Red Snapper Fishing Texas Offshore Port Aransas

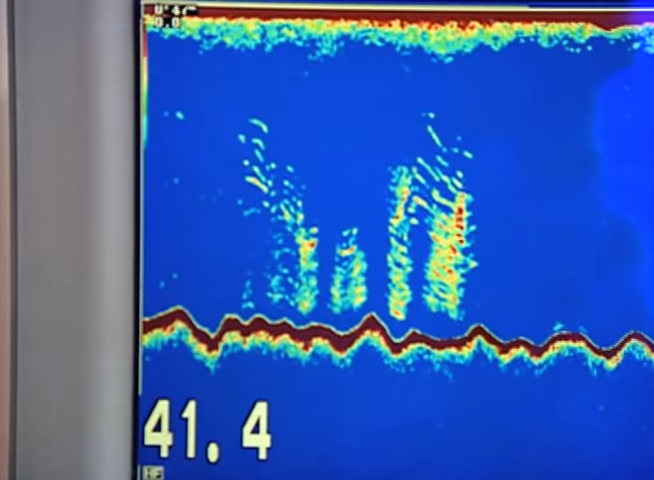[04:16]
right now guys oh look at that good mark good color oh yeah that one's over 10 pounds Blair that's a good snapper I think there's some dinner tonight